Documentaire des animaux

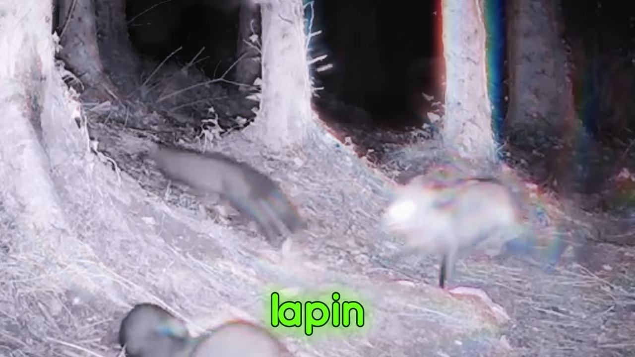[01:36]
Le lapin lutte pour sa vie, mais ses forces limitées le trahissent.
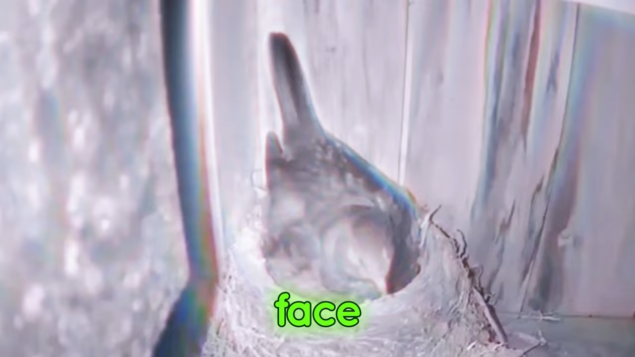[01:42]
Le martre est rusé face à un ennemi presque deux fois plus grand que lui, comme le singe.
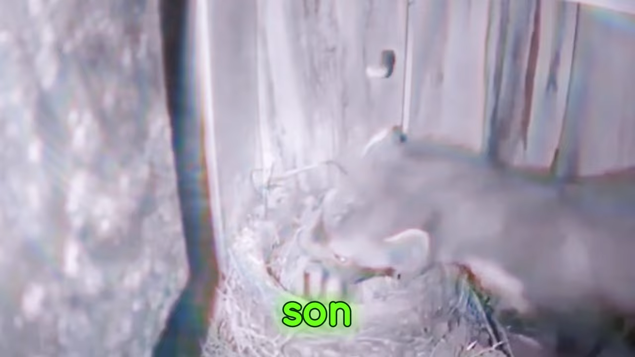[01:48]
Il commence par tourner autour de son adversaire pour le distraire, puis attaque. Profitant de cette diversion,
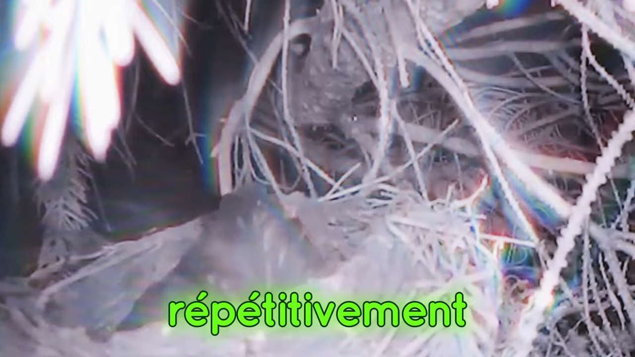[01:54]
le martre attaque répétitivement le dos et les bras du singe, le faisant crier de douleur.
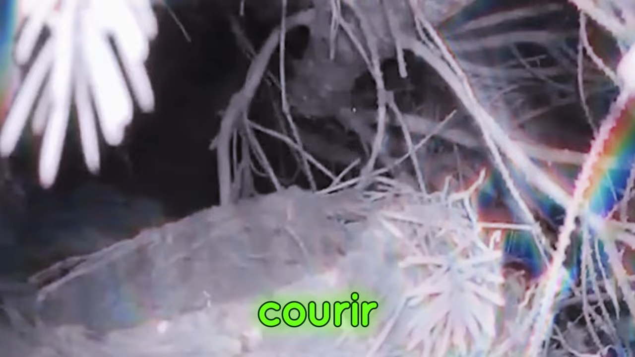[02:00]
Le martre continue de courir autour du singe, mais ce dernier finit par devenir attentif et réactif.